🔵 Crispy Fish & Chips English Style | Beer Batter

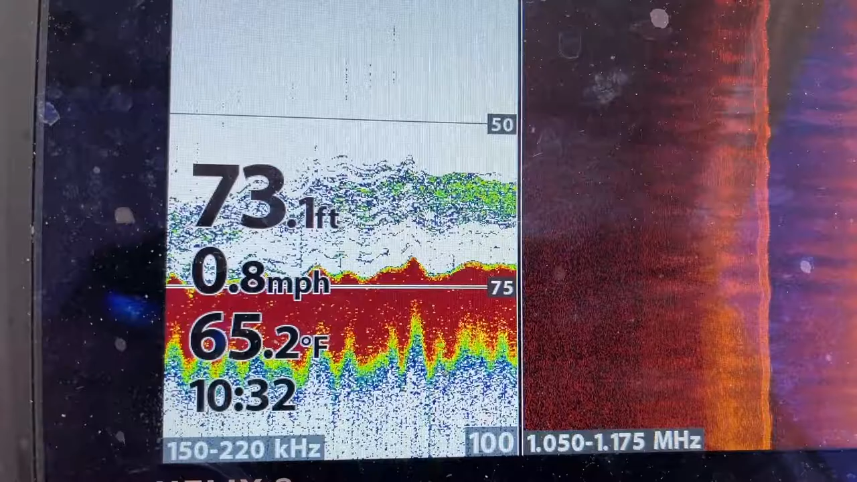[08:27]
On screen: depth 73.1 ft, water 65.2°F, speed 0.8 mph
That green haze above is the fish holding the structure.